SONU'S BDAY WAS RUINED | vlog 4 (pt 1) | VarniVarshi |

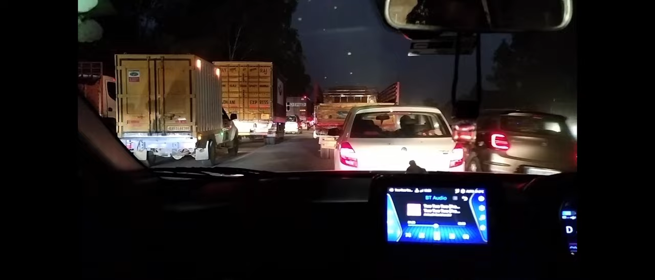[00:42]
ఇక్కడ ఆల్రెడీ ఎత్ర 15 మినిట్స్ తోటి ఇదే రోడ్ లో
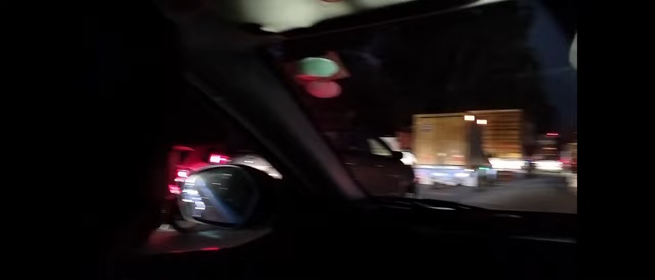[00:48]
ఆఫ్ రోడింగ్ ఆఫ్ రోడింగ్ ప్లీజ్ లుక్ అట్ దట్ ఆఫ్ రోడింగ్ స్విఫ్ట్